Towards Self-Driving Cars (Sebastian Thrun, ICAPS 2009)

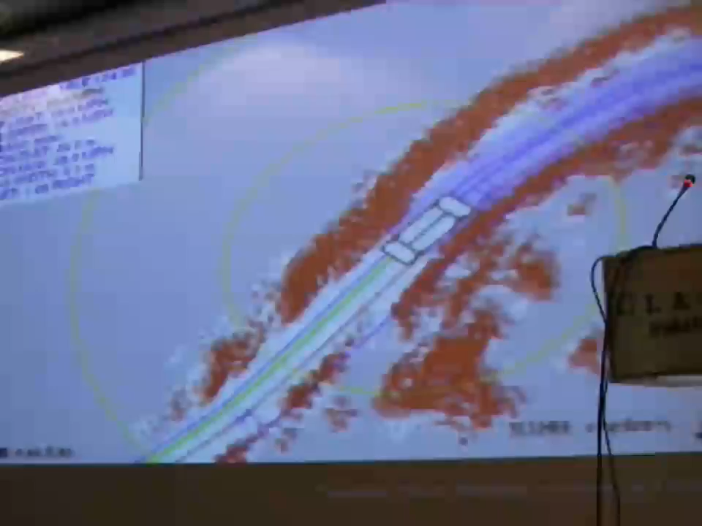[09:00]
White basically means drivable, red means not drivable, and gray, if you can see it, means we don't know.